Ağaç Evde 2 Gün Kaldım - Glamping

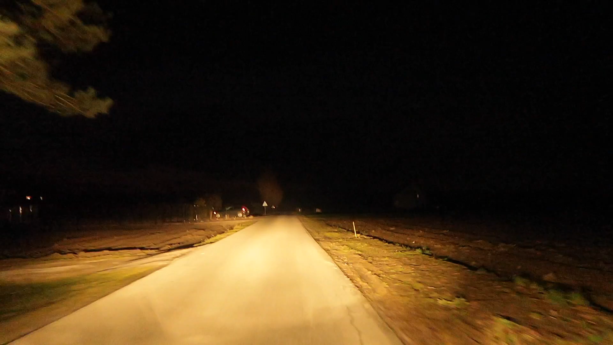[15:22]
Siceci karanlık ha. Aynen be korktum. Karşımıza bir şey çıkmasın. Valla etrafta da hiçbir şey yok. Yalnız kamerada yine aydınlık gözüküyor. Sonunda geldik. Çok karanlık yollardan geldik.